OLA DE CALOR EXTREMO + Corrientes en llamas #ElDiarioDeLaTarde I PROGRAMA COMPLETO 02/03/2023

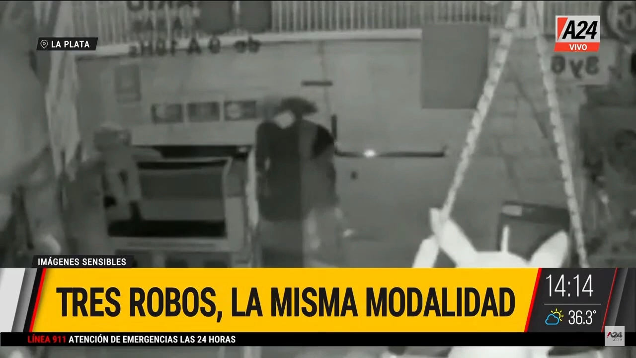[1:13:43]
poder ingresar y allí romperlos y robarse toda la mercadería
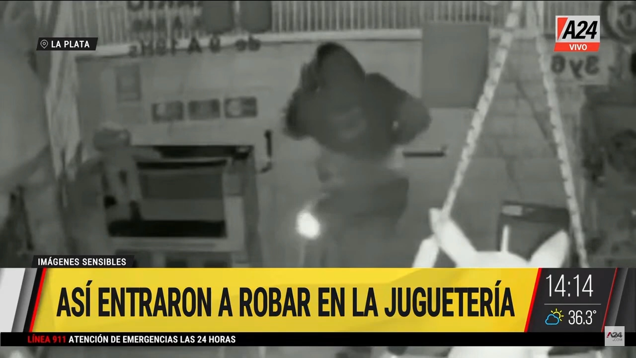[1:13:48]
esto fue en Centenario avenida Centenario y la calle 503 en esta
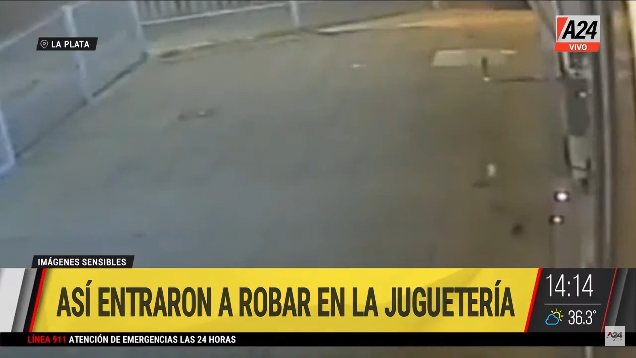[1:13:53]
juguetería